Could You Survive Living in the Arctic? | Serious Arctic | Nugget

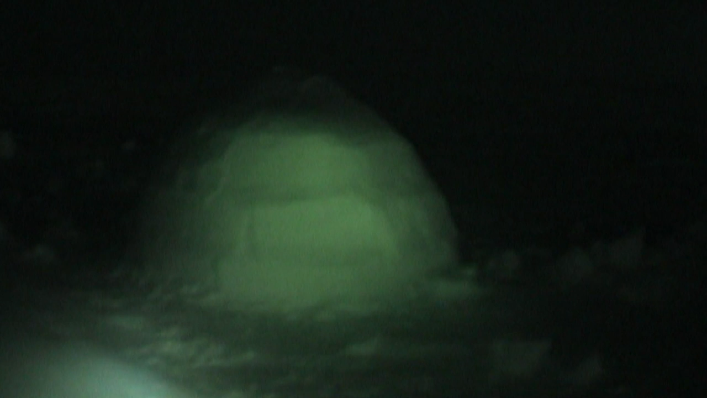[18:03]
After such a hard day, they find the igloo surprisingly cosy. It is a lot warmer than the tent. I'm shivering saying warmer, which sounds really weird, but with a tent, the wind comes through. I just hope it don't drip on my head.
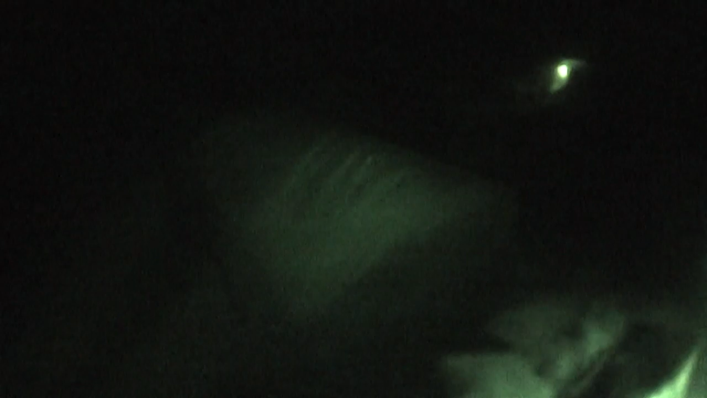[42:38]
A ferocious storm rips through the camp with winds of up to 100 miles an hour.
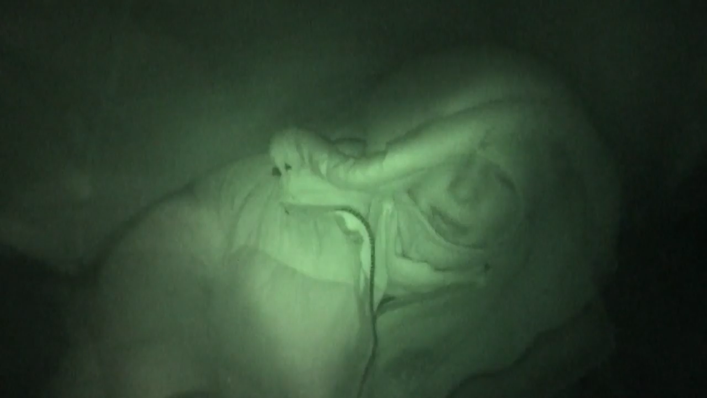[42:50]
I got a pole in my head to wake me up, and then the whole tent had just come down.
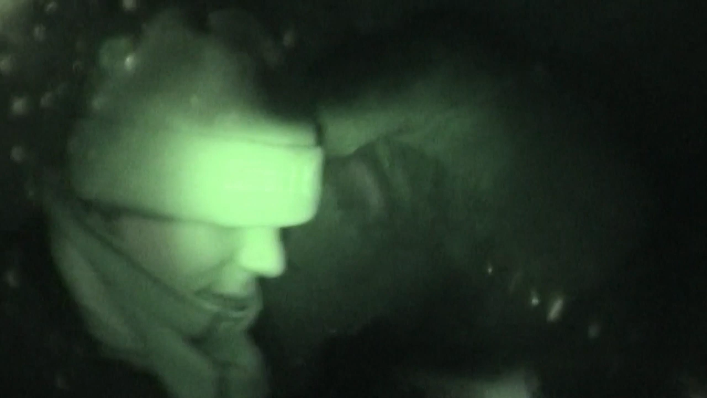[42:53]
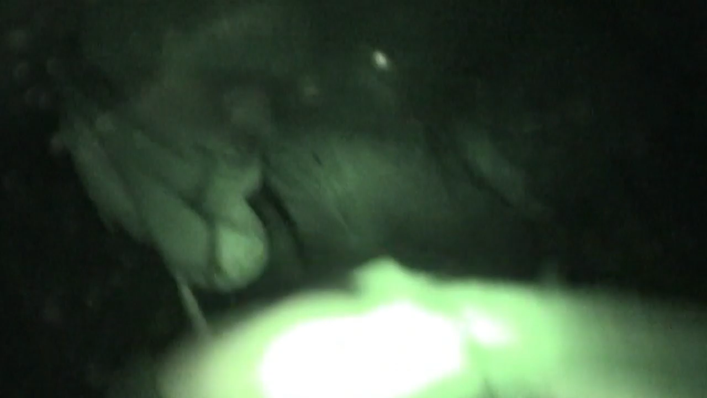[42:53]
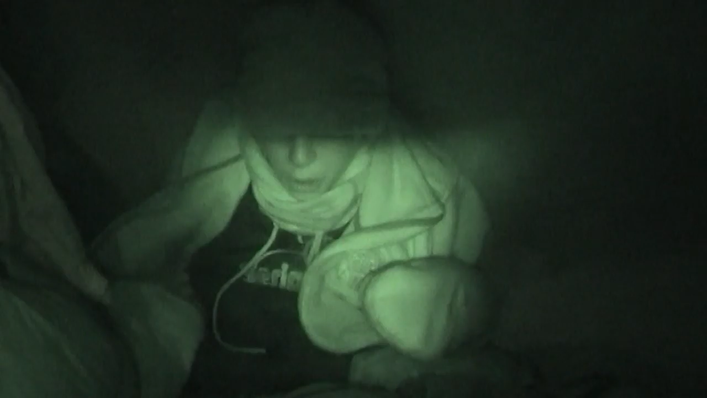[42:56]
Just the winds are blowing really hard.
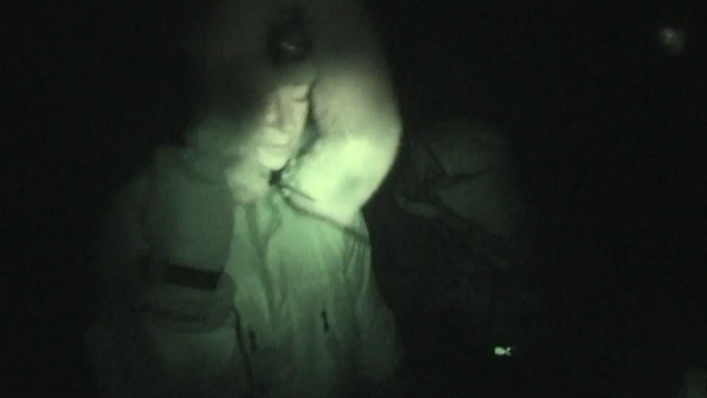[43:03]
These winds have suddenly gone up, they're gusting so fast that I'm being pushed over.
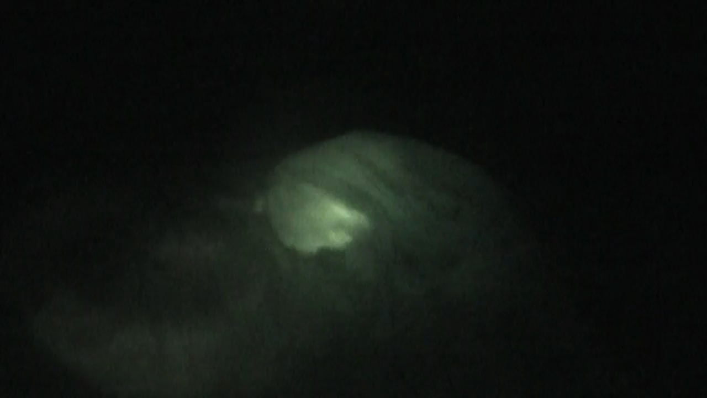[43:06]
And so the girls and boys' tents, the big pyramid tents, just can't handle the wind.
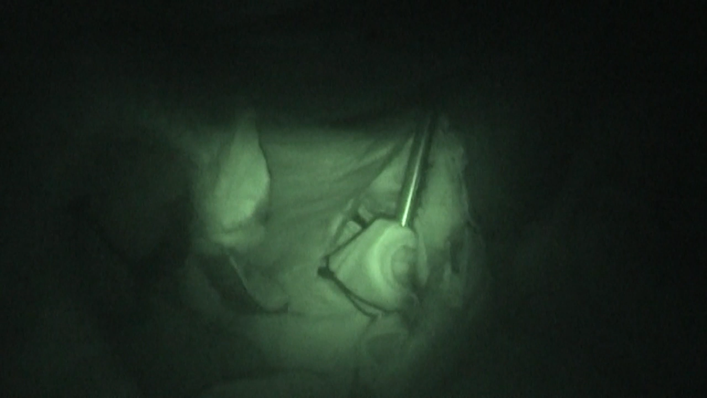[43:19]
The whole tent was just like collapsed, and it's so horrible because we're just in the middle of nowhere.
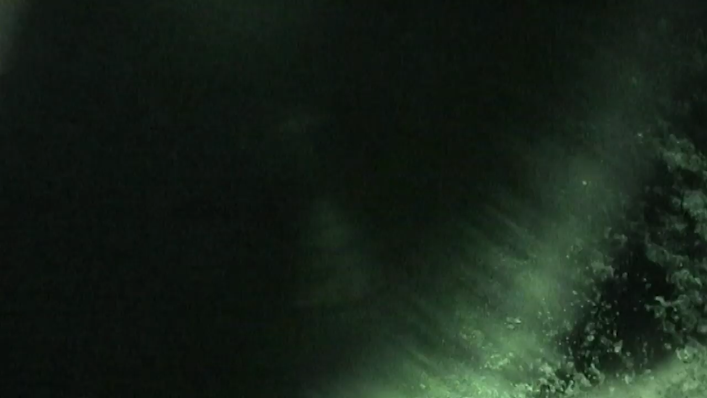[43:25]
As the storm rages on, their tents are being torn to pieces.
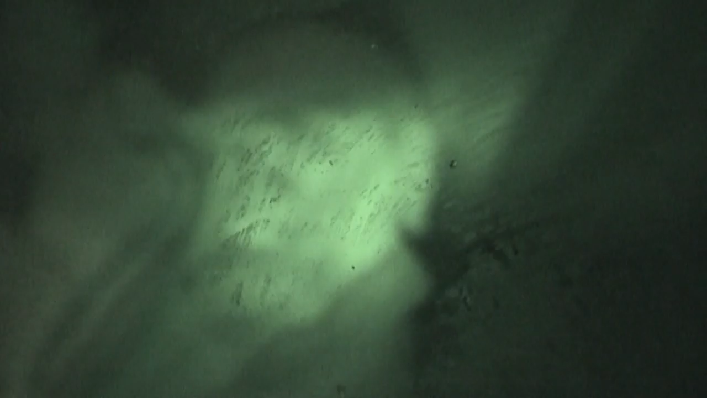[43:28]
It's both our guidelines, because the girls' tents come down as well.
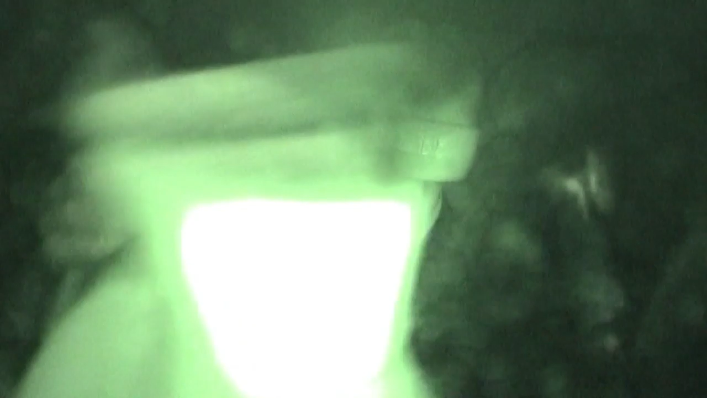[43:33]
Trying to get ready to go, we have to move, but everything's covered in flooding snow.
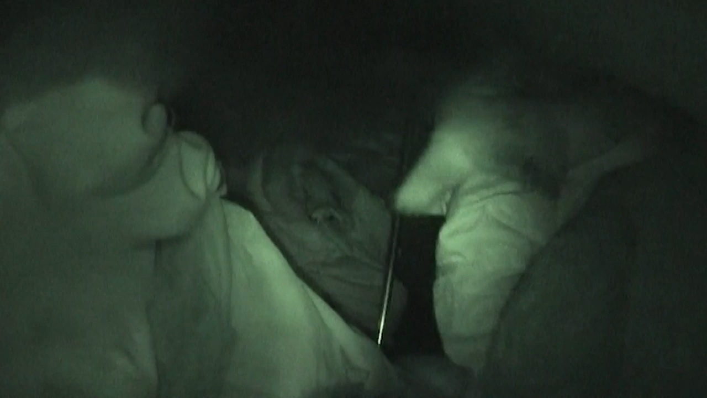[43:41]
I think we need to get out.
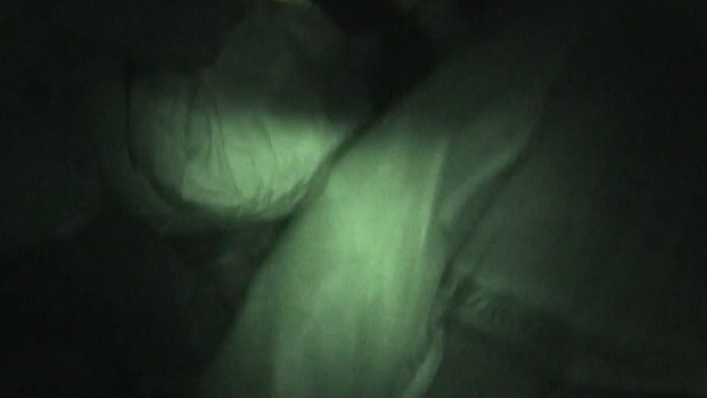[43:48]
The team are quickly relocated to smaller tents which are still standing.